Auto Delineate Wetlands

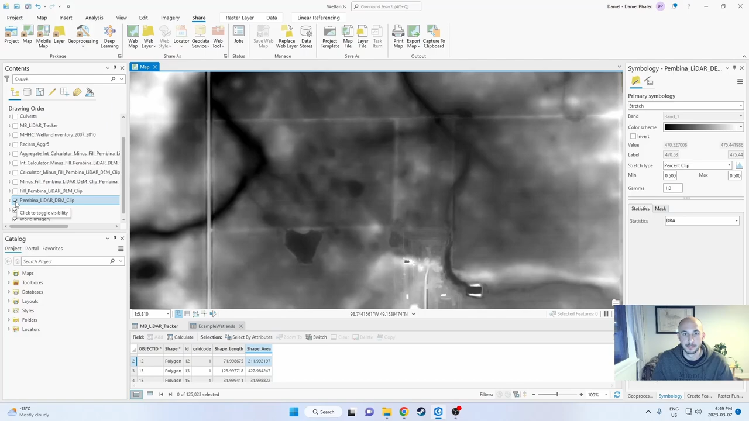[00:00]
Hello everyone! Today we are going to talk about how to turn this into this automatically using LiDAR.
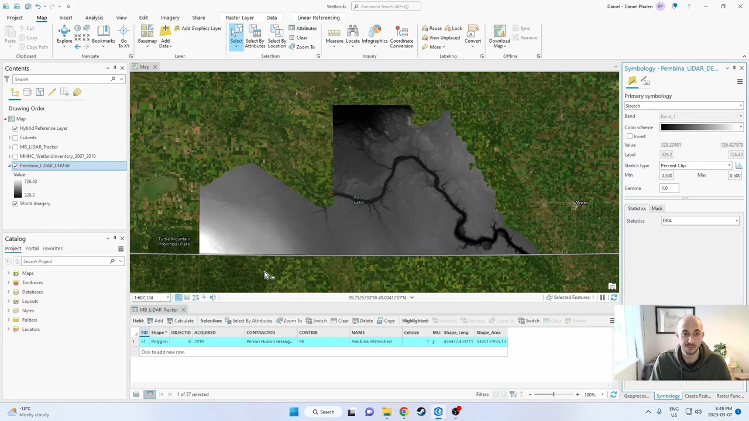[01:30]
Just for everyone also if you're new to LiDAR one of the first things I always do is pretty much always change the statistics and the symbology to dynamic range adjustment. What this means is instead of it just staying exactly as it looks right now as you zoom in and out. Now if you zoom in and out it'll readjust so that it'll always have maximum and minimum based off of your view.
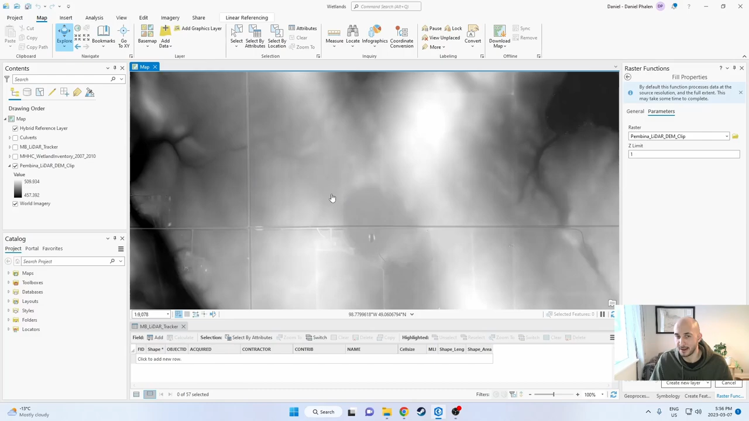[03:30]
It'll look like it's flooding out a certain area. We don't want to do that. I'm looking for you know one to two foot wetlands for the most part with this. Right now you might have your own desires but if you don't have higher conditioned lidar you're going to want to set a low z limit. One is probably a pretty good spot. You might be able to get away with one and a half two meters as well. And also just check to see your units as well. I know that this is in meters just because I know this is about 500 meters above sea level.
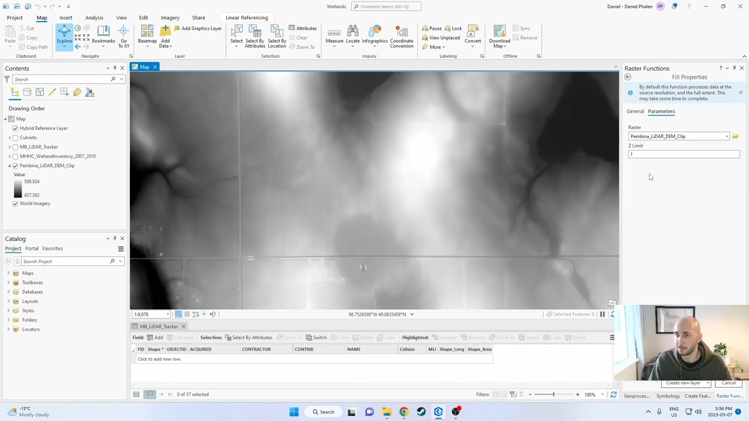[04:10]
Just double check to make sure that you are in meters. If you're using some lidar that's in feet you might want to use three or four feet or something like that. Let's create the new layer. All right so we now have our new fill lidar and what the fill does is it actually takes these really low spots and it fills them up but they're at the spill point.
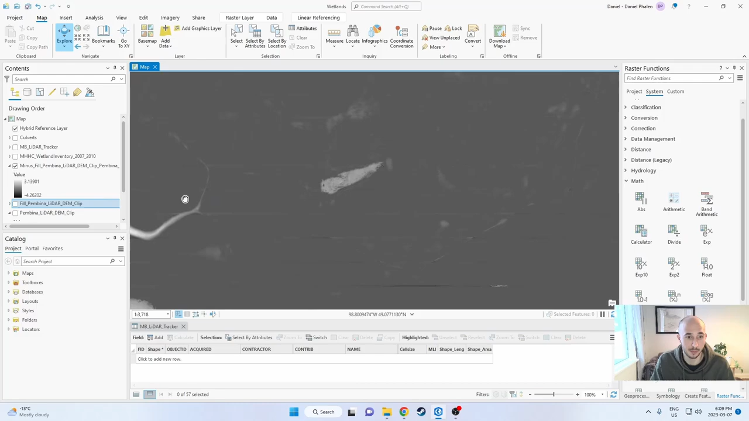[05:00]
So the next thing we need to do is we have to head over to math again and into the calculator tool. In the process of turning this raster into a polygon it's going to lose its decimal places. So what we want to do is we want to preserve as much data as possible. We can do this by shifting it from meters into centimeters. So what we can do is we can just pick any single raster variable. We just define a new variable.
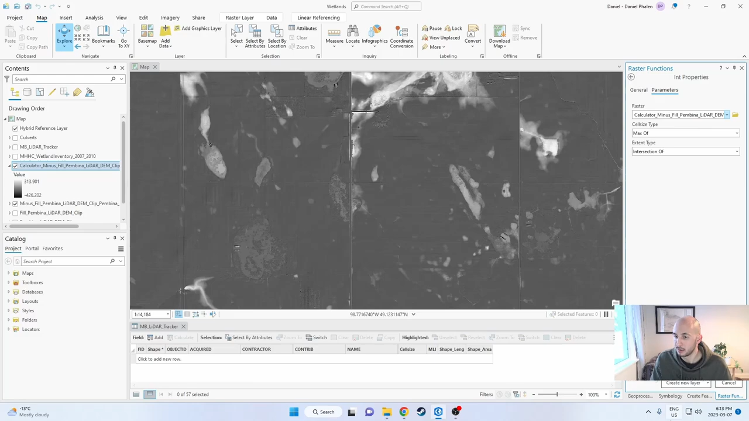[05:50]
Now that we've changed the unit into centimeters, we actually have to turn it into an integer. So it'll get rid of those decimal places. We can go ahead into the int tool, select our most recent raster, and hit create new layer. The next part is a little bit optional. What I like to do is I like to aggregate my data. So what aggregate does is it groups pixels together. These pixels are a meter by a meter.
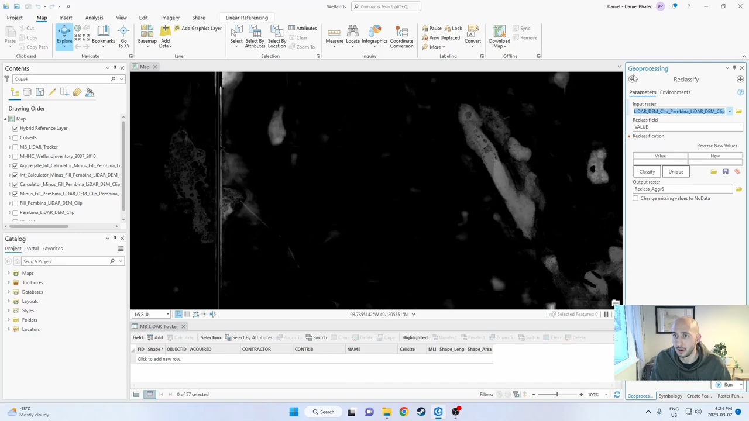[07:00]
So for some reason, when you input the raster first, it changes these values. And we don't want this. I don't actually know why it does this and what's going on. Just head back, go back into reclassify. We're going to set the parameters for the reclassify, and then we're going to bring in the raster.
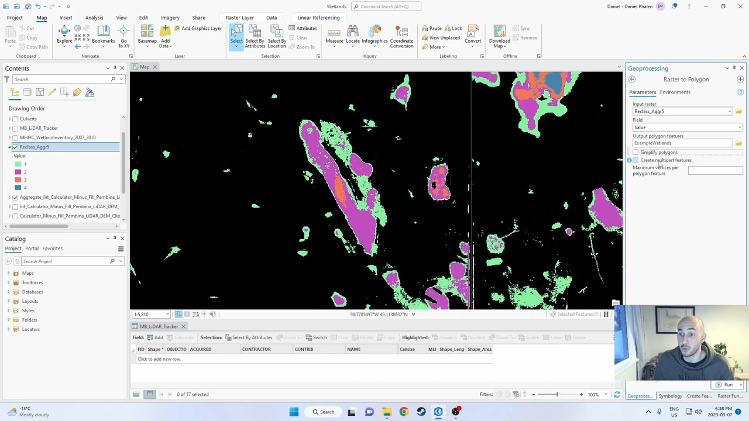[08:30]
Let's name this properly. Example wetlands. We don't want to simplify polygons. You probably don't want to create multi-part features, and I don't like setting a limit for the vertices, because there's going to be a lot of them. Let's run it. Here we are. We've got our wetlands in polygon form. Let's change the symbology.